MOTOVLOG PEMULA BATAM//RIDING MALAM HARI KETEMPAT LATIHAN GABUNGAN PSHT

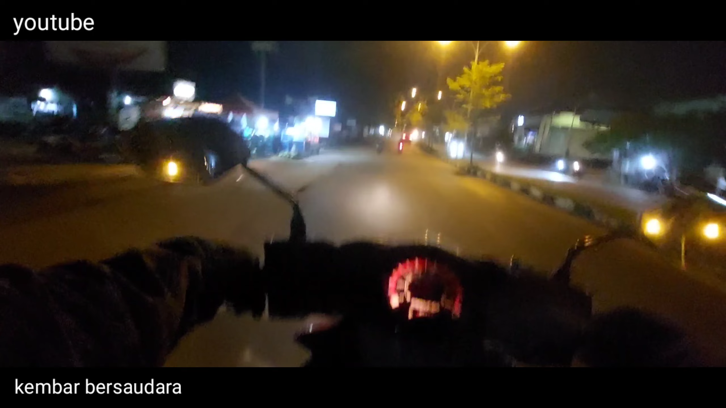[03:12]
Ini ke tempat latihan gabungan itu bertepat di Ranting Cendana tuh. Alhamdulillah dulu semenjak puasa di Batam ini, hari-hari itu mendung. Nah, ini jalur masuk Perumahan Cendana.